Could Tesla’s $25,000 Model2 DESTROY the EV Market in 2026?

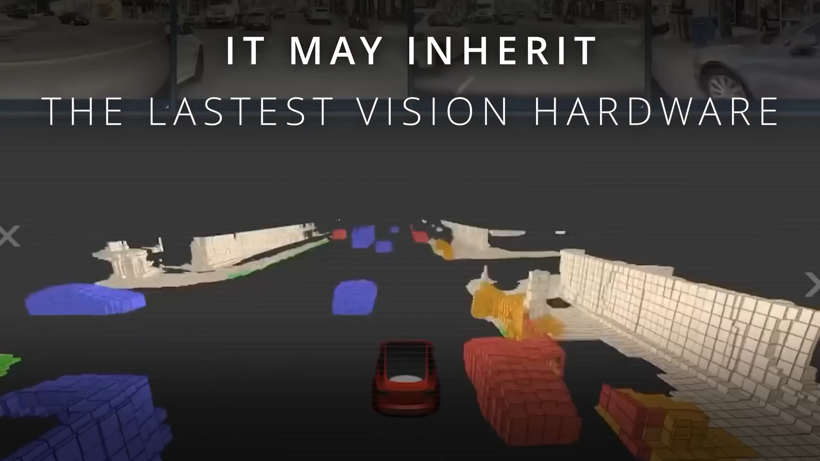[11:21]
Picture forward cameras with a dynamic range of 120 decibels, catching lane markings even in harsh glare or low light.